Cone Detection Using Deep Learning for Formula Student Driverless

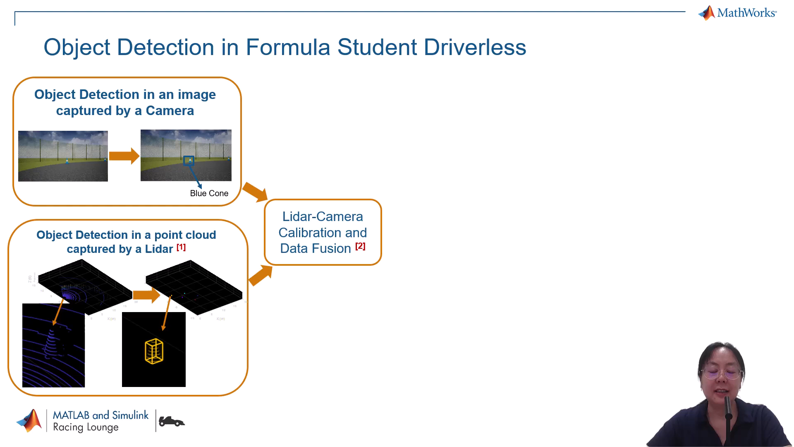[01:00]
while point clouds provide accurate information of coin locations. By calibrating the camera and the lidar and fusing the data from both, the car can determine the color and position of each coin, enabling autonomous path planning.
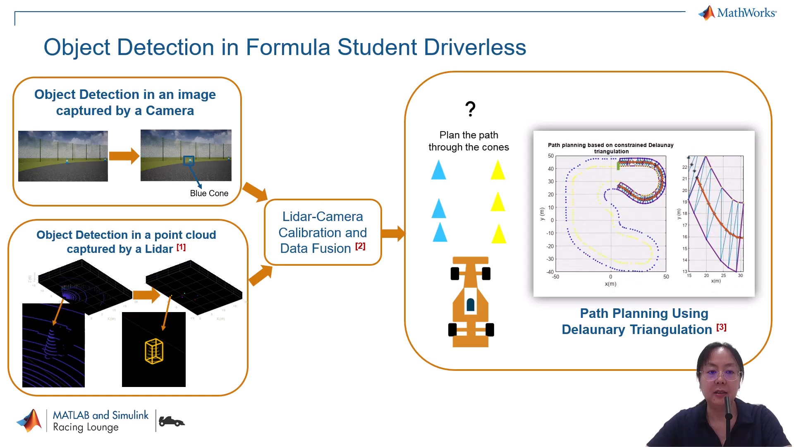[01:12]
Today, we will focus on coin detection in images. For more details on other components, please refer to the reference. When detecting objects in an image, you usually ask two questions.